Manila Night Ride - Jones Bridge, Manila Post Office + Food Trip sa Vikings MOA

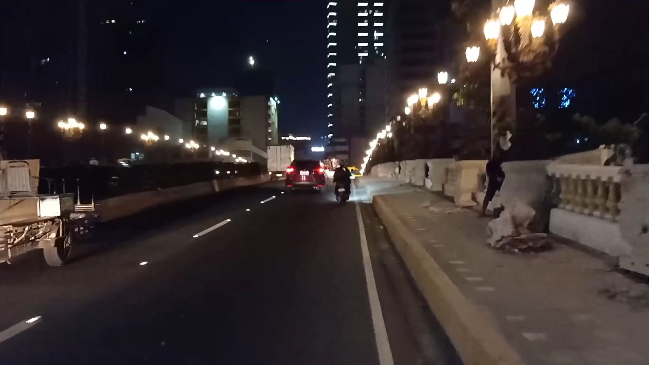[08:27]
yun yan ito ang Jones Bridge nakaliming natin ganda oh yes
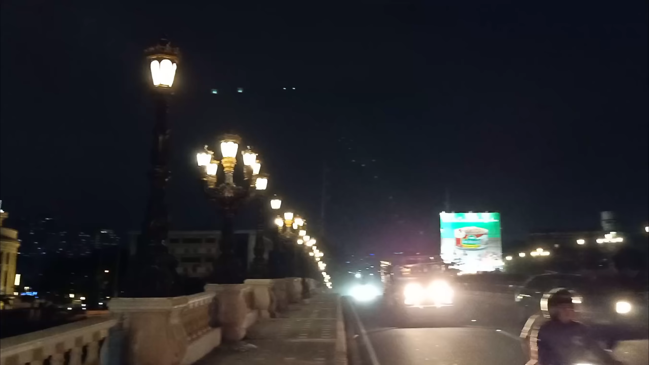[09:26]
post office doon ako nanggaling kanina medyo hindi palang masyadong tapos may mga ginagawa pa oh ang ganda